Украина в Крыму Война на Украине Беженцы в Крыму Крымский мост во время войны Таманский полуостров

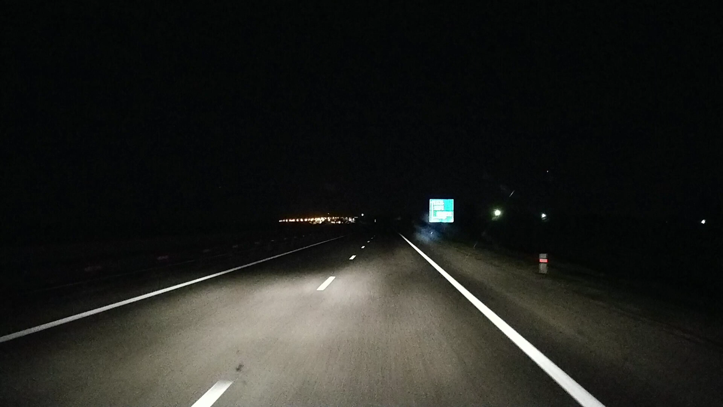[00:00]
Приветствую, дорогие мои подписчики канала Очки Веронички Многие спрашивали у меня, попросили показать ночной Крымский мост Вот появилась возможность, сейчас покажу Как ночью выглядит мост Во-первых, дорога обалденная
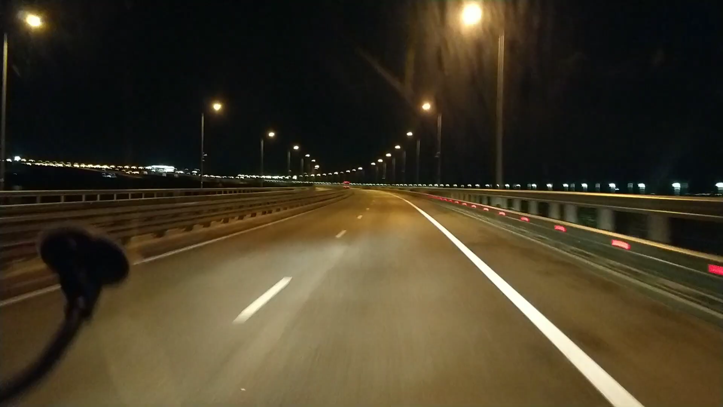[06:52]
Съезжаем уже с моста на материку. В ночных поездках тоже есть свой кайф. Пустая дорога. Не жарко. Хотя сейчас уже, в принципе, и плюс 15. Нужно выйти на улицу и побалдеть. Так как у нас еще маленький ребенок, он всю дорогу спит. Это вообще кайф. Так что едем и балдеть.
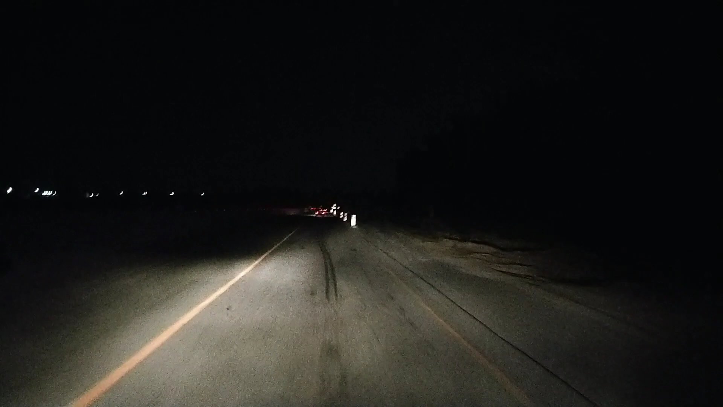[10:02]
А то у нас в принципе разметок часто нет. Вот к такой дороге мы привыкли.